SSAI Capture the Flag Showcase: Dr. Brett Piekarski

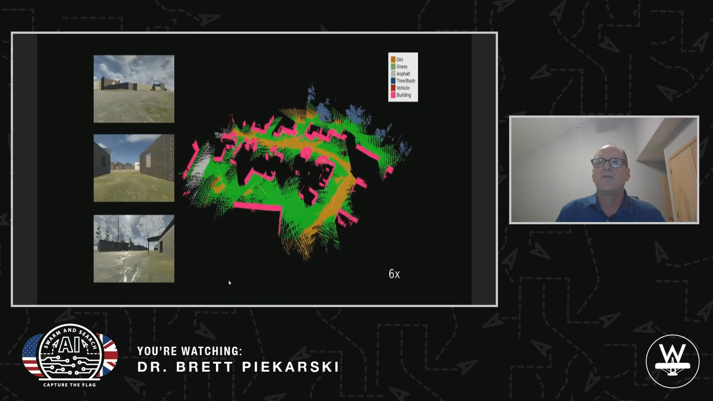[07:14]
creating a shared semantic geometric map of the world.
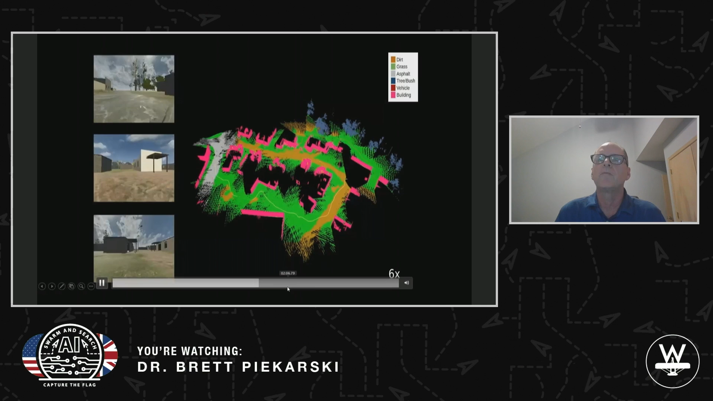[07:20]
And if I move further down here, you can see the same thing happening in a dense urban environment where I have multiple robots moving to the dense urban environment, creating a shared map, doing loop closures, and identifying.